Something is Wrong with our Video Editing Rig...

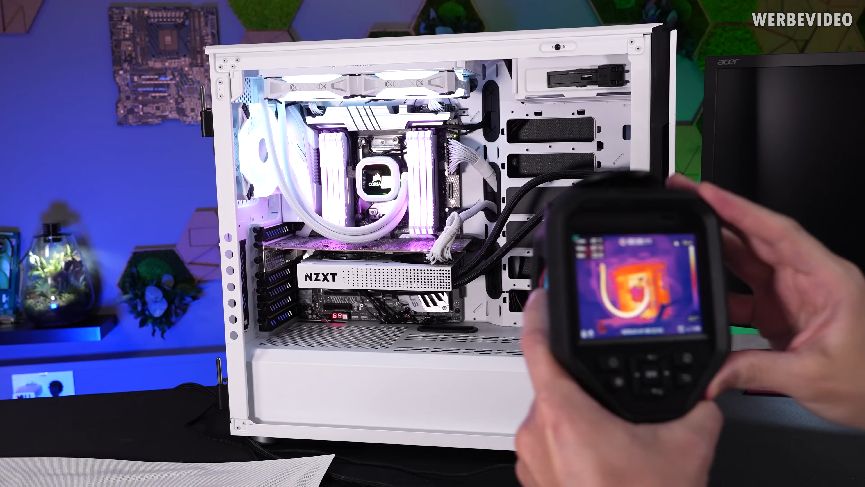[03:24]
Looking through the thermal imaging camera we can see the area around the socket is very hot. We see about 70 degrees celsius on the socket and also on one of the tubings.
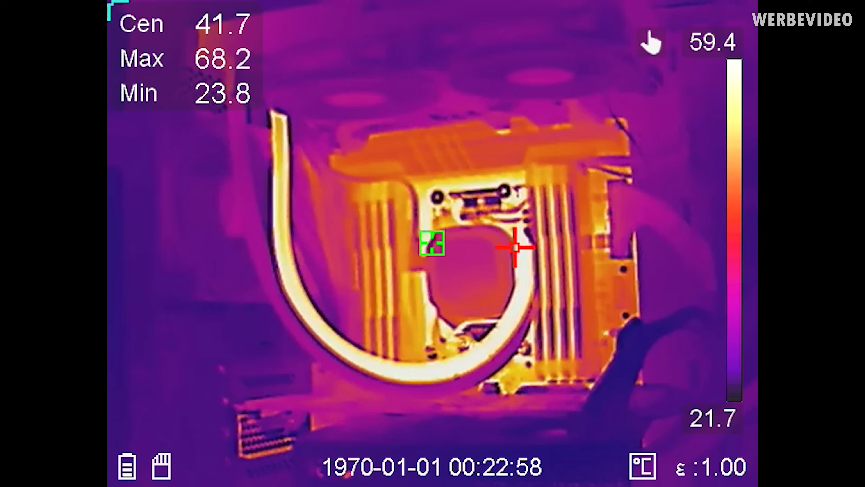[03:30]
That is why I had an assumption that the pump is maybe not dead because you can see one of the tubings, this one, is really warm.
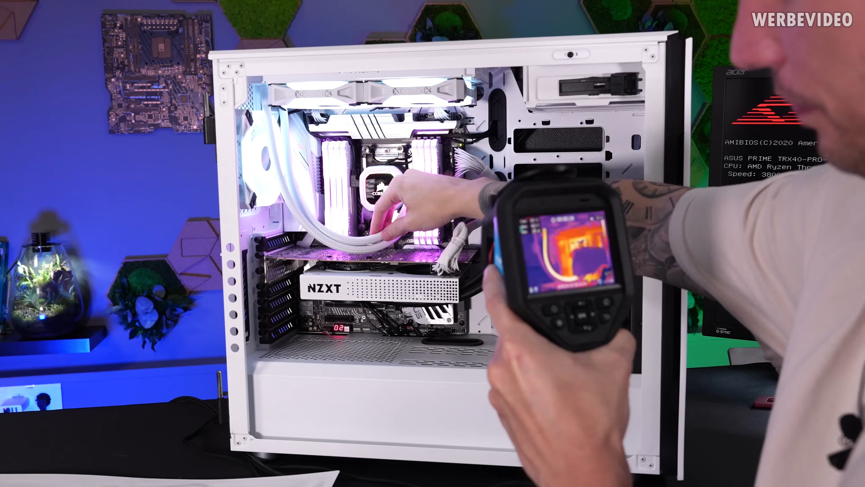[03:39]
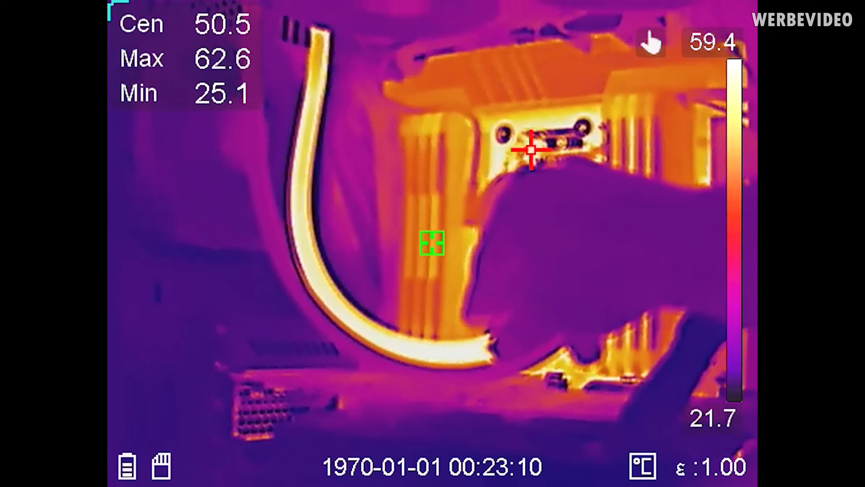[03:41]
This is like 60 or 70 degrees celsius and then it goes up to the radiator and the other side is pretty cold. Which at least to me logically must seem like there is hot water running through